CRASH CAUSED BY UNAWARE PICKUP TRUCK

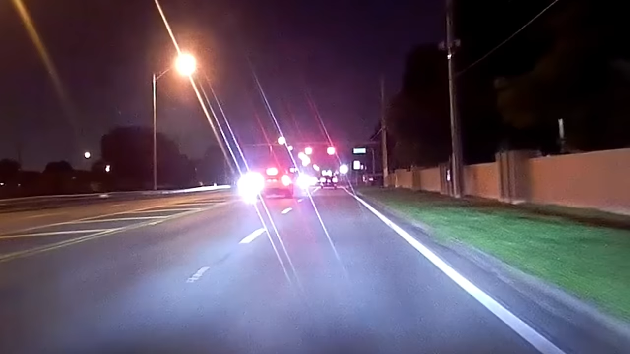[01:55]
What the guy didn't know was that a police car had just passed Miguel and was approaching from behind when he decided to drive through the red light.